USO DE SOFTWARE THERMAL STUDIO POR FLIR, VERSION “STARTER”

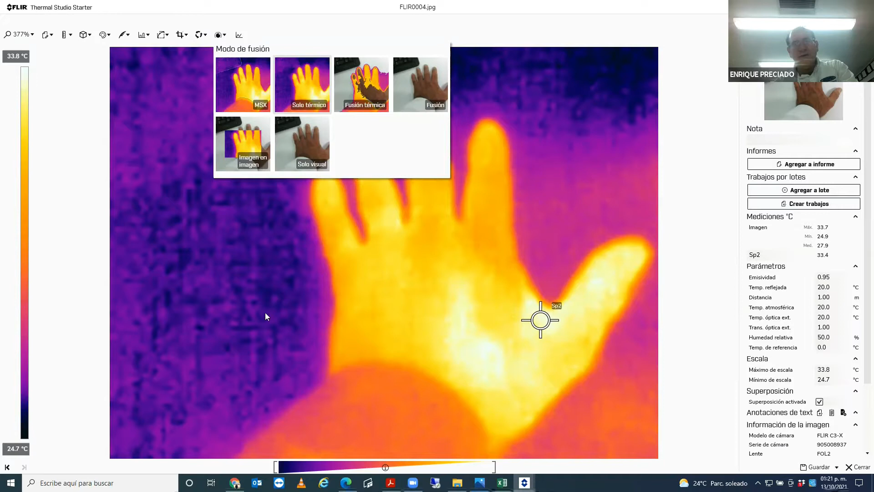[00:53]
On screen: scale top 33.8°C, scale bottom 24.7°C
Si lo ponemos en modo térmico, aquí ya no se ven los detalles digitales sobre una imagen termográfica. Tenemos el modo función térmica,
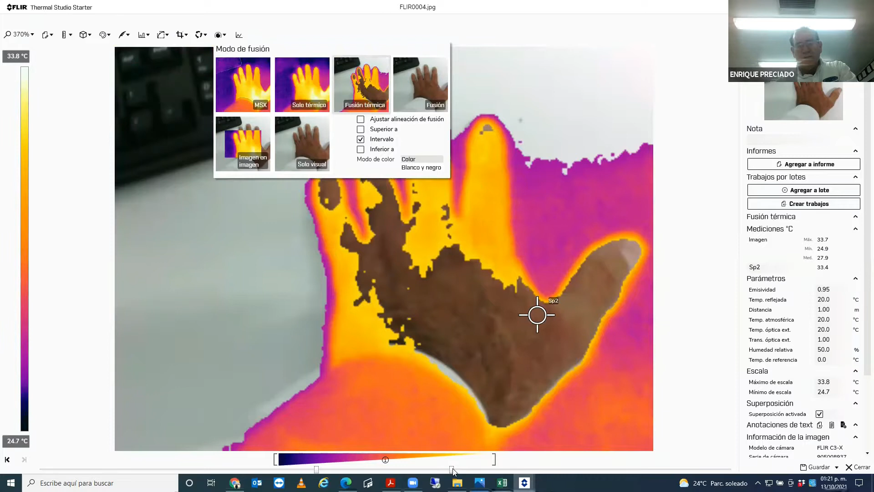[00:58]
On screen: scale bottom 24.7°C
donde nosotros podemos hacer que se vea más la imagen digital sobre la termográfica, haciendo algunos ajustes de temperatura.
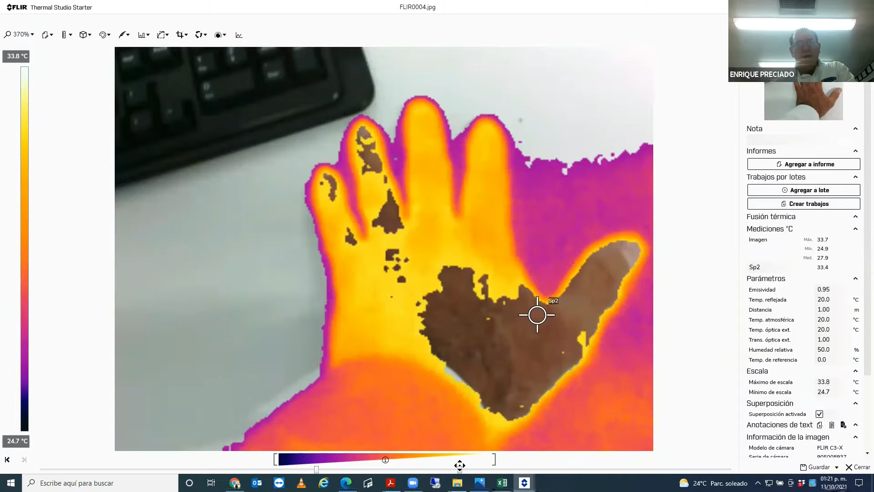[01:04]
On screen: scale top 33.8°C, scale bottom 24.7°C
Y tenemos también la función
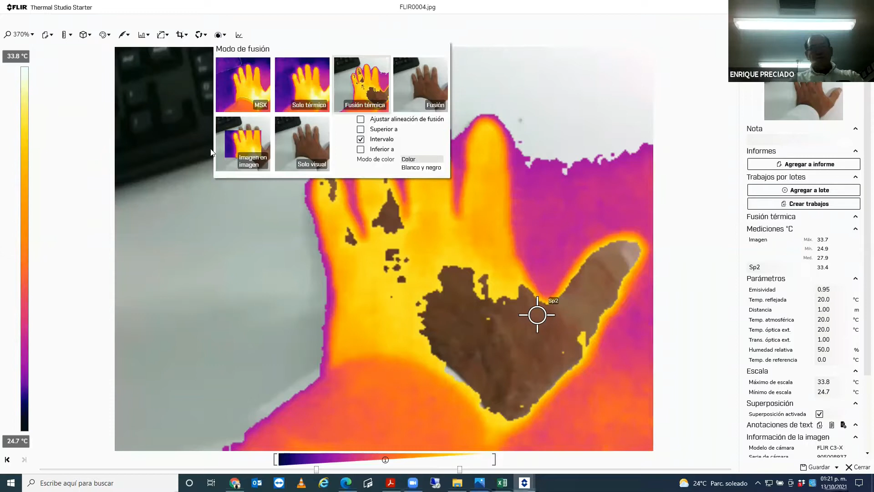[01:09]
On screen: scale top 33.8°C, scale bottom 24.7°C
feature and feature, así como la función visible, solo la imagen visible.
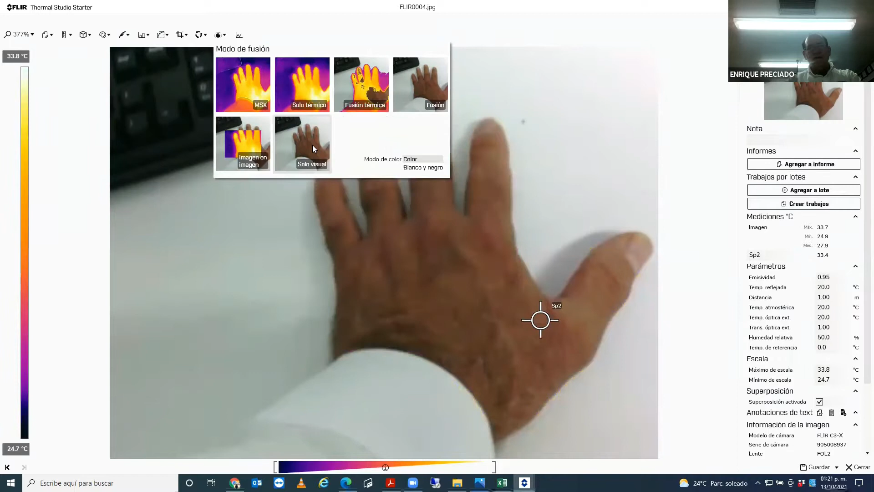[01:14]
Bien, nos vamos a ir a la función MSX, que es nuestra imagen original, y vamos a hacer las mediciones. Aquí en este caso, vamos a irnos directamente, bueno, antes de las mediciones, vamos a irnos a los cambios de paletas de colores. Aquí tenemos varios tipos de paletas de colores,
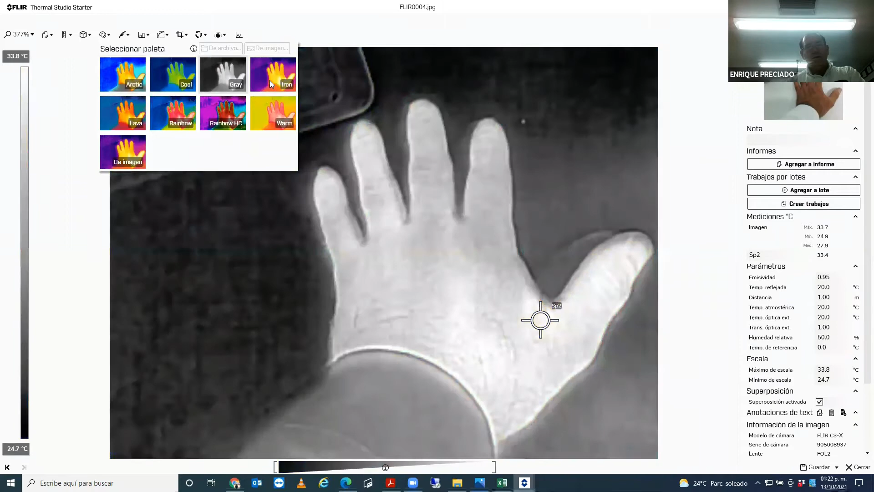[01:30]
On screen: scale top 33.8°C, scale bottom 24.7°C
que podemos nosotros utilizar de acuerdo a la presentación del reporte que queramos hacer.
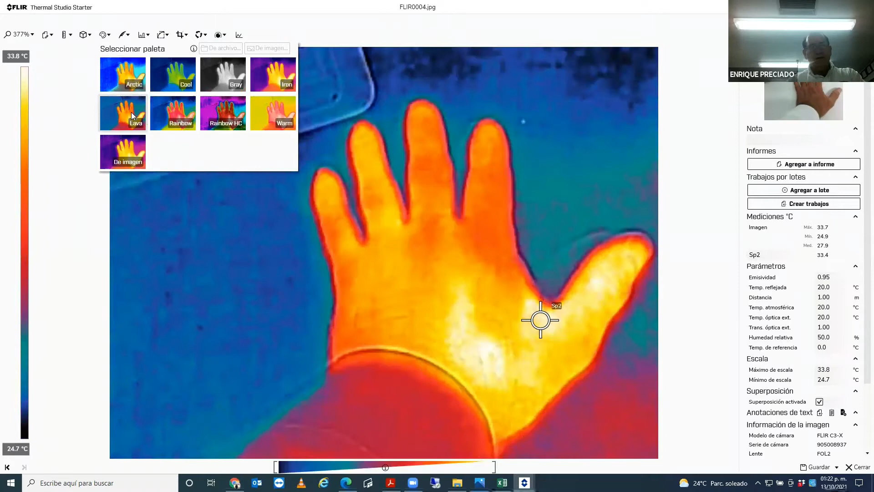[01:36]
On screen: scale top 33.8°C, scale bottom 24.7°C
Nos vamos a la iron, y vamos a hacer ahora lo que es el análisis de las mediciones. Aquí donde dice añadir medición, podemos añadir otro puntero, donde vamos a medir otra temperatura que queramos nosotros, por ejemplo, en esta parte. Si ustedes se fijan entre el punto 1 y el punto 2, si hay algo de temperatura, ahí hay una diferencia. En este caso, si movemos nosotros lo que sería este punto, sí, vamos a ver cómo va cambiando la temperatura en el punto 2, 32.1.
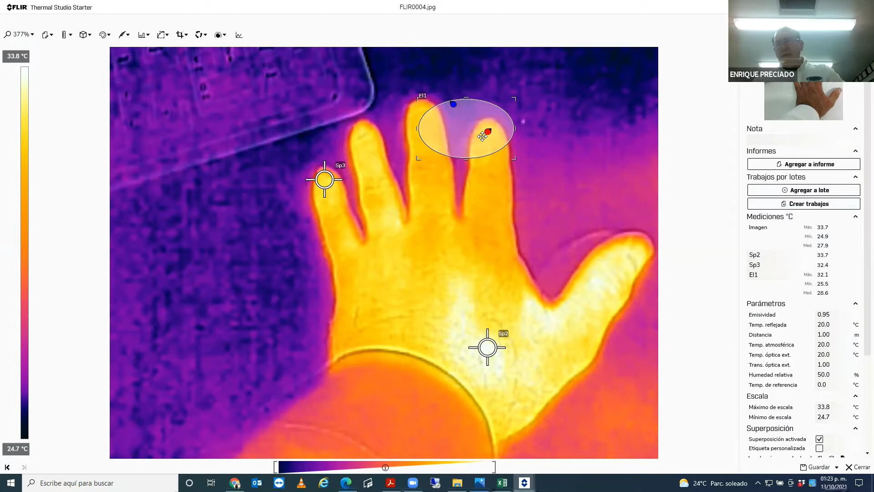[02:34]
On screen: scale top 33.8°C, scale bottom 24.7°C
que también lo podemos hacer, donde vamos a poder hacer un análisis de la imagen, con un círculo donde va a estar la temperatura máxima y la temperatura mínima, así como la media. Y lo mismo podemos hacer con una línea. Esta línea la podemos poner nosotros en toda esta imagen y vamos a ver la temperatura máxima y mínima. Ya teniendo nosotros cómo queremos ver la imagen, nos vamos a ir a lo que viene siendo agregar el informe. Aquí ya si aceptamos los cambios, y vamos a poner que sí,
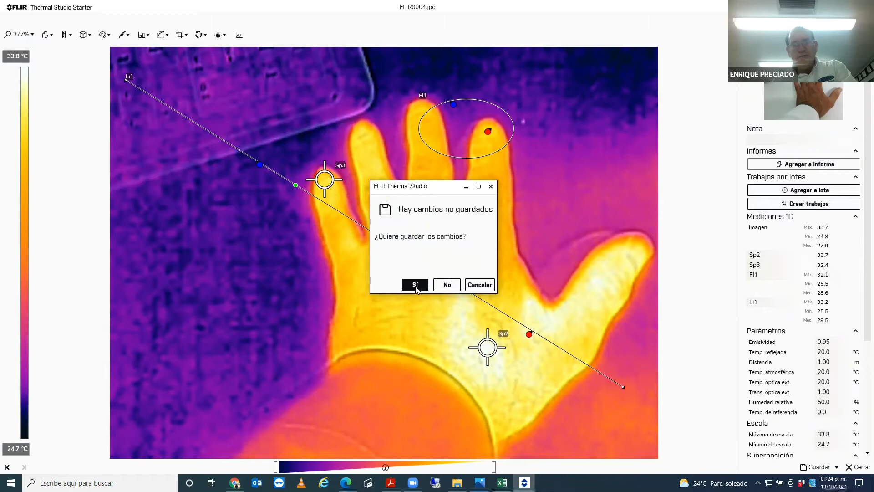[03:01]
On screen: scale top 33.8°C, scale bottom 24.7°C
los cambios ya van a quedar guardados en la imagen.
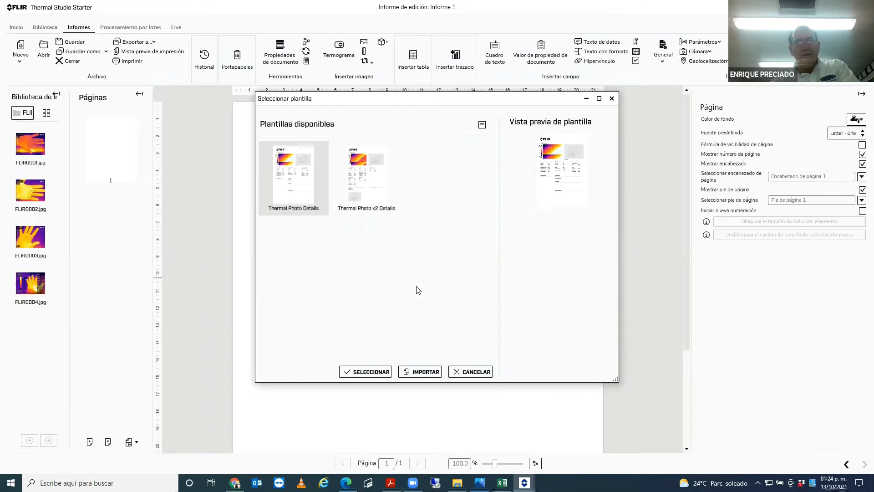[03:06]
Y bueno, este software tiene disponible dos plantillas. En este caso, escogemos esta.
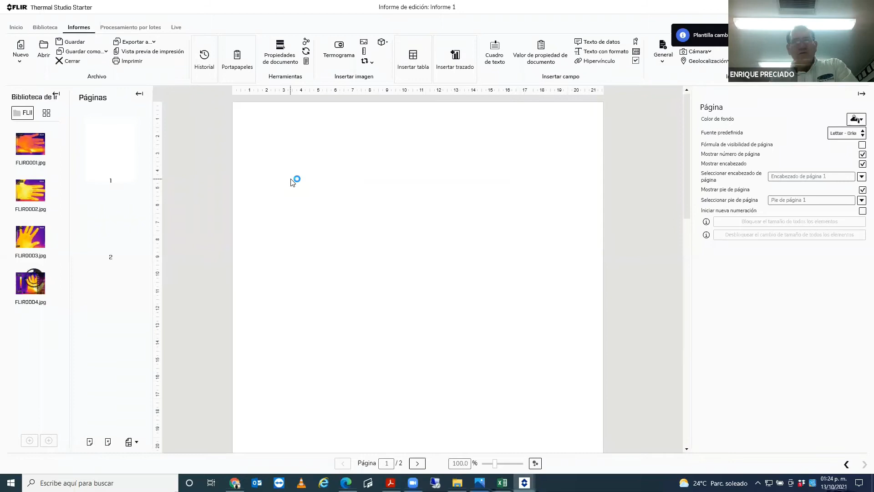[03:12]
Al escoger esta plantilla, nosotros podemos hacer el tamaño de la hoja. Aquí está esta hoja y aquí podemos hacer el tamaño de la hoja.
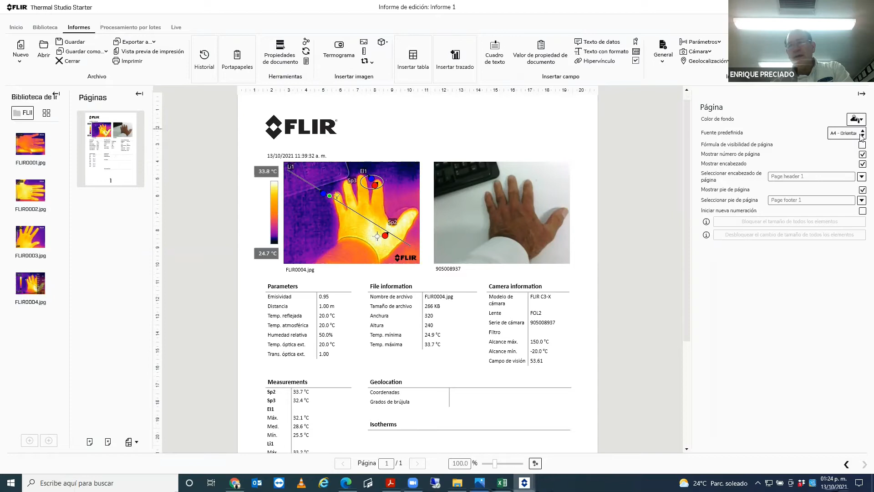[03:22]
On screen: scale bottom 24.7°C
Aquí habla que está en la A4 y la vamos a cambiar a tamaño carta en versión vertical. Entonces, aquí ya tenemos el reporte. Ya tenemos el reporte, nos viene los datos de la cámara, donde vienen estos puntos de medición que vemos aquí.